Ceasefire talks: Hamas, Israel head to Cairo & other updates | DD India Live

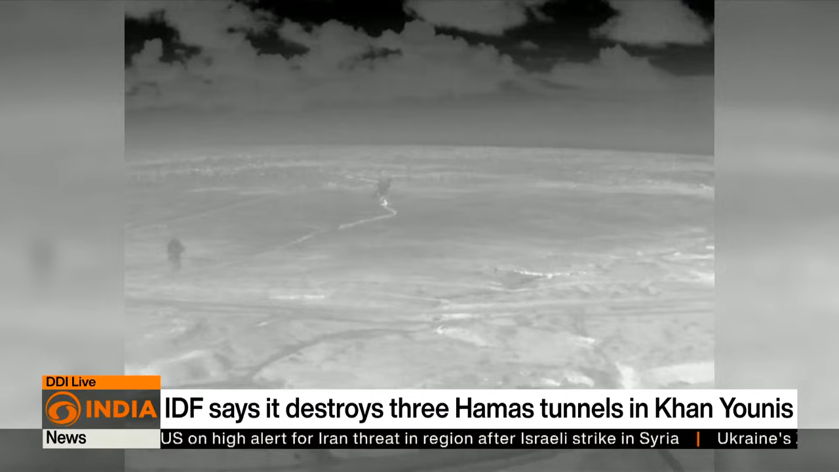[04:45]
The army in a statement accompanying the video said that the tunnels had been uncovered in the past with one dating back a decade.
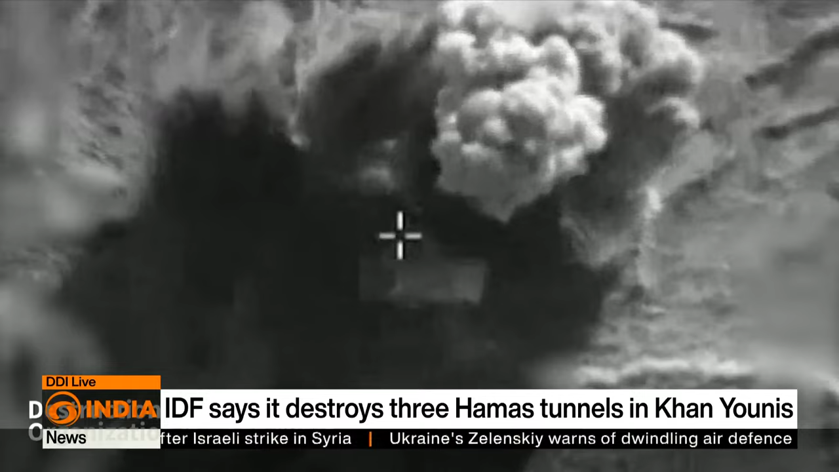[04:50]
In addition to the three tunnel-like structures, the Israeli defense forces claimed that a Hamas-run excavation workshop was also destroyed.